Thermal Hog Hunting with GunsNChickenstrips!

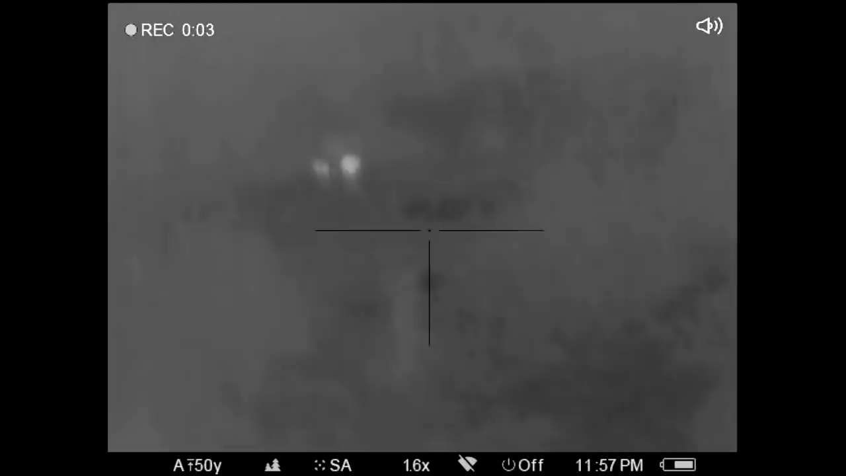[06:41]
Little piglet stood up and was just standing there. Oh! You get him? Oh man, chunks flew everywhere. Dude.
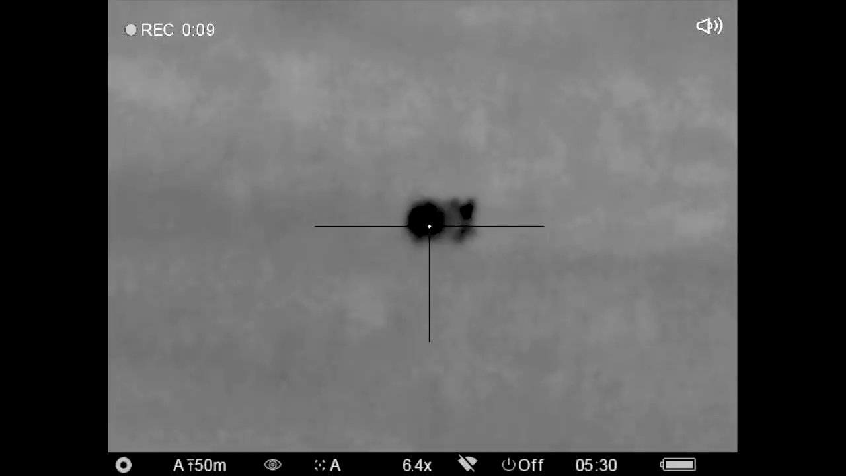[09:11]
You ready? Yeah. 3, 2, 1.